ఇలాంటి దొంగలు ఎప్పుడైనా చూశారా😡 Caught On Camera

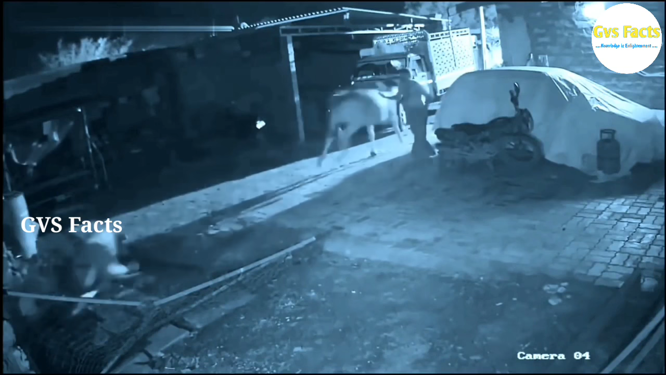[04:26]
दनी आहारं कोसों आवुन वैटार्टरा नंकी भूरु ओच्छिन्दी इदन्त
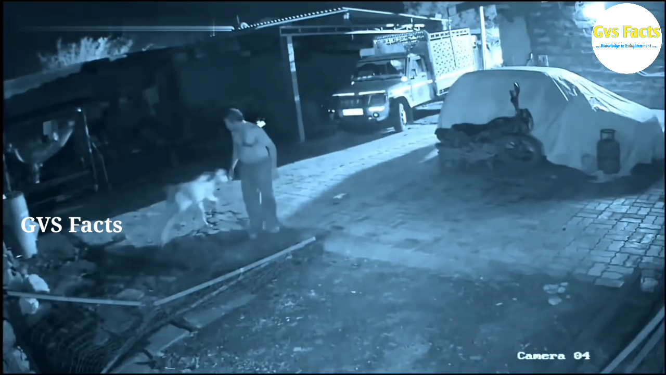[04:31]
चोसने यतनु सिम्हों पैना उख कर्र विसराडु यतनु विसरीन कर्र सिम्हों यवको मोहान की तगिली सिम्हों अकड़नेंची पारी पोईन्दे निज़ंगा इइन्सिडेंट् केमेरल रिकोड्टै उण्डेक्पते यव्वरु नम्मलेरु